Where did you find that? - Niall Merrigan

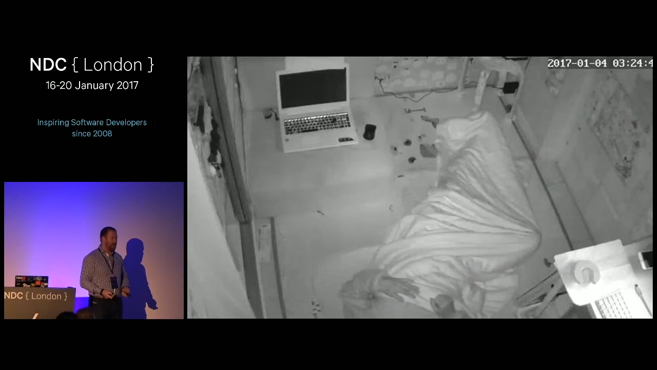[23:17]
I found this poor gentleman I have no idea where this is, but you can see here, it continues.